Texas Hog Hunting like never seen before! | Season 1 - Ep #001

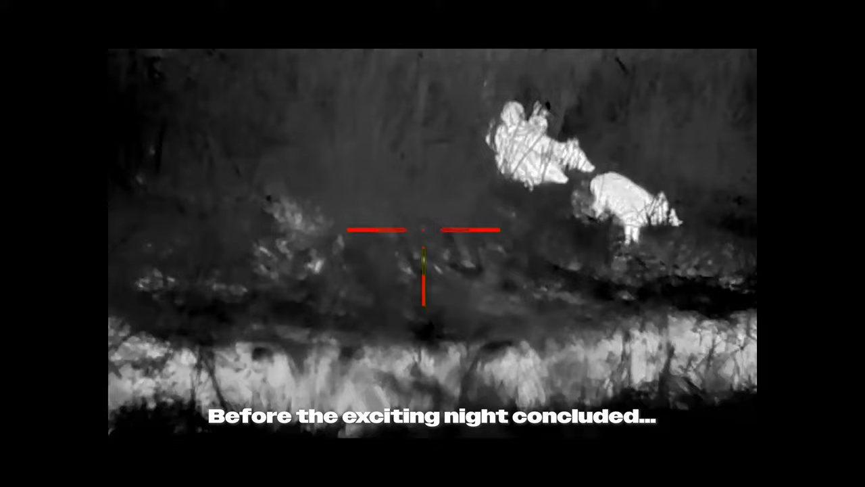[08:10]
Cody right in front of us down look Cody Cody to your left
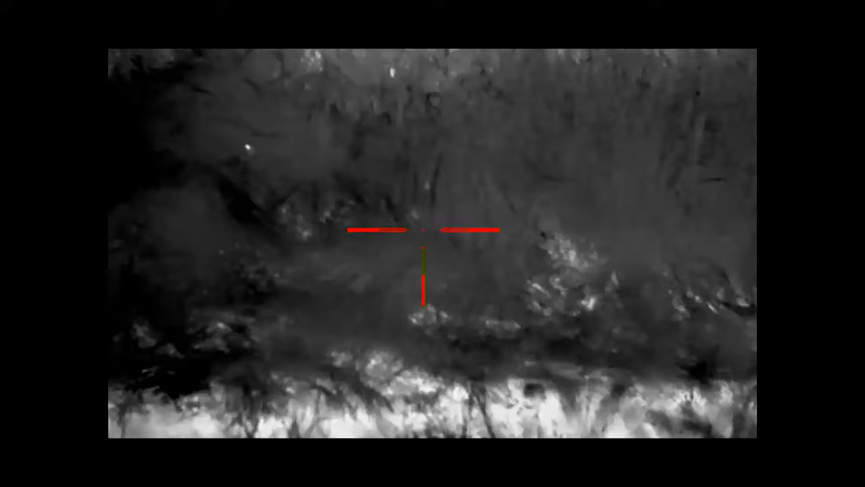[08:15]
look close right here Cody look where I'm pointing Cody look where I'm pointing Cody 3 3 2 1 3 2 1 1 1 1